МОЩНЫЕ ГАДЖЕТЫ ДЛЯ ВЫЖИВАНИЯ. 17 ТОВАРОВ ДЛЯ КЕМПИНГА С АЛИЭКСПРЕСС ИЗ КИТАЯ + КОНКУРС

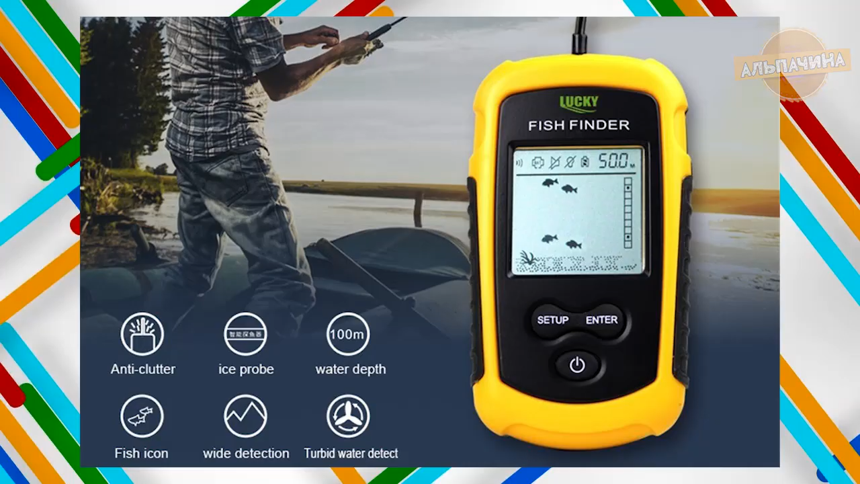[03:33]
Незаменимая вещь для рыбаков. Это эхолот.
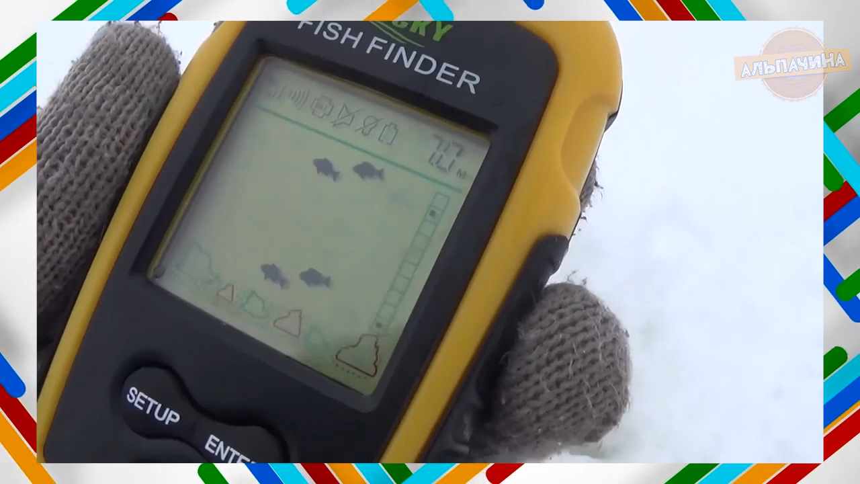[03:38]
Он зарекомендовал себя как простой и надежный помощник рыболова, предлагающий свои услуги при самых разных условиях рыбалки.
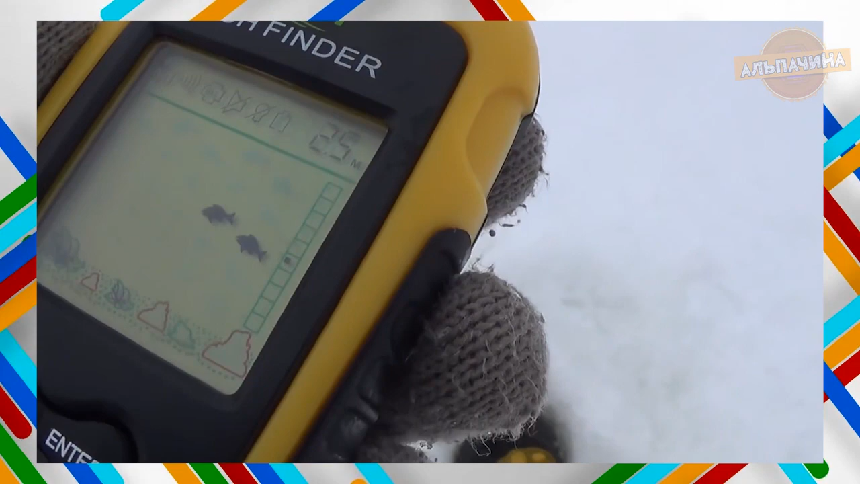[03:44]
Кроме наличия рыбы, эхолот даст рыболову четкое представление о структуре и рельефе дна, присутствии травы и коряк в районе лова.
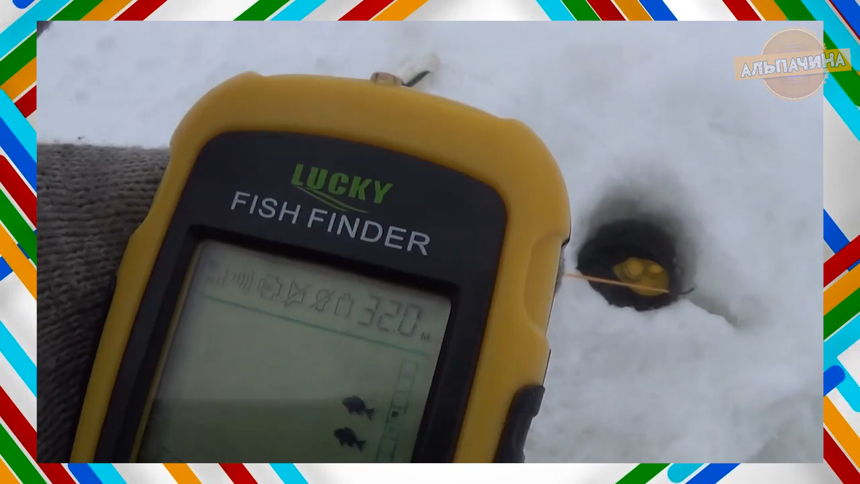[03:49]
Данный эхолот имеет широкий угол луча эхолота 45 градусов.
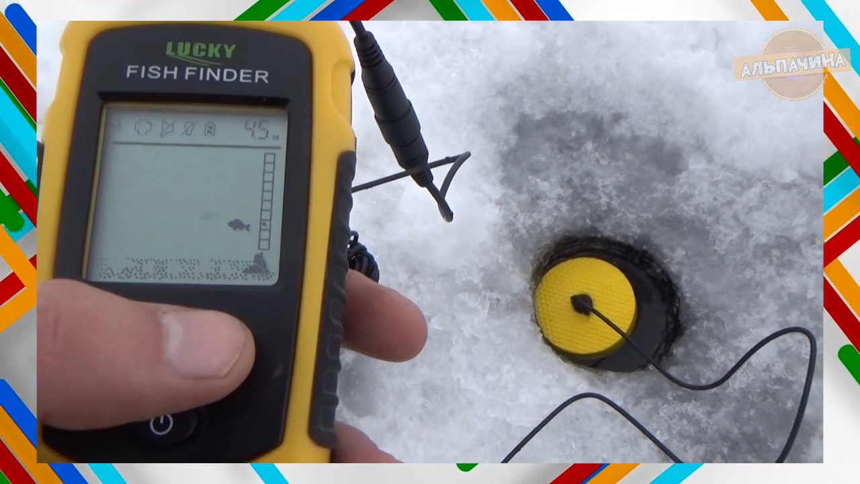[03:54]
Сканирование проводится на частоте 200 Гц, а также работает на глубинах от 0,7 до 100 метров с погрешностью до 10 сантиметров. Экран имеет размеры 38 на 38 миллиметров. Также можно использовать при температурах от минус 20 до плюс 70 градусов.